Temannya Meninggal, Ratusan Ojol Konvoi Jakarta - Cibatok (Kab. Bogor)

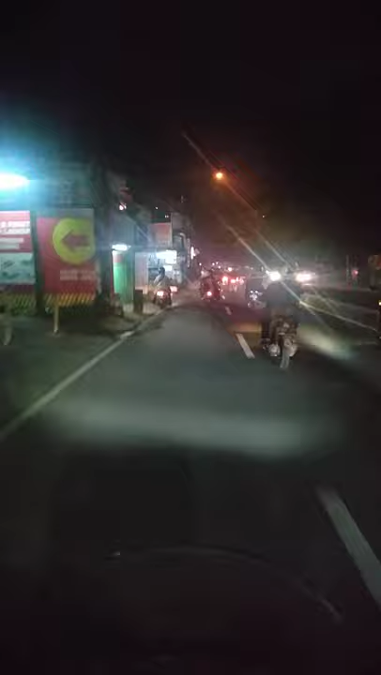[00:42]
Di depan sana juga banyak banget tuh. Wah. Satu jalur ini penuh sama driver.
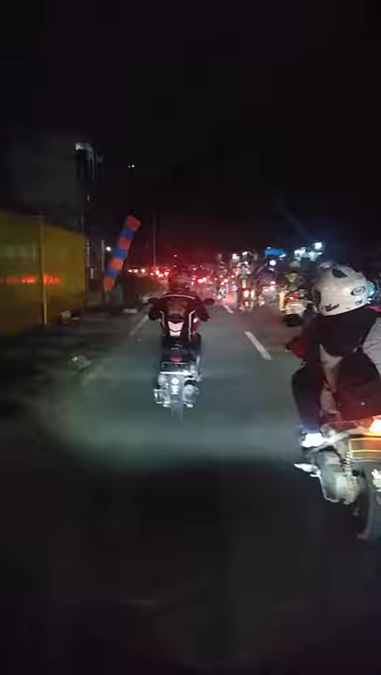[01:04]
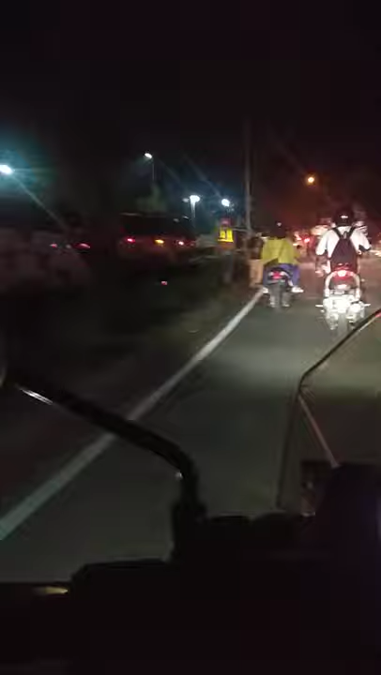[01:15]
Ada meninggal, apa kecelakaan? Sakit, driver. Oh, ya, ke daerah mana ini? Cibatong. Mana Cibatong? Ya, Bogor.
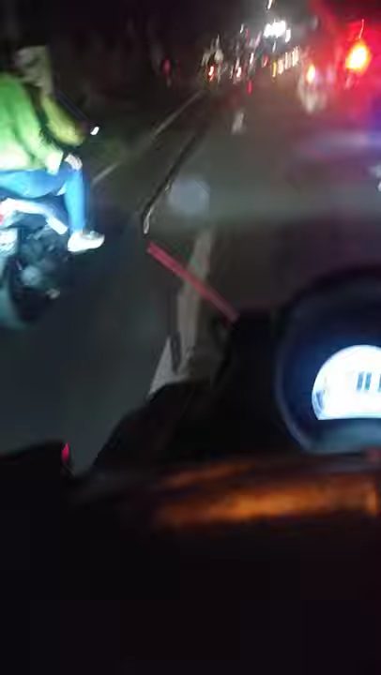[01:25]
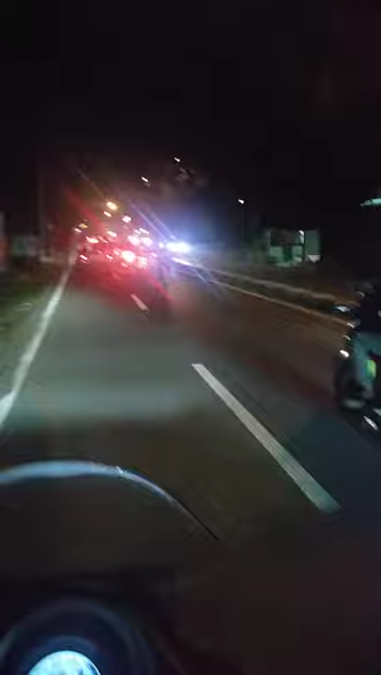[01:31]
Driver ojol meninggal. Ini kayaknya dari Jakarta rombongan. Ratusan driver ojol mengiringi kepergian temannya, kawannya yang meninggal akibat apa tadi ya?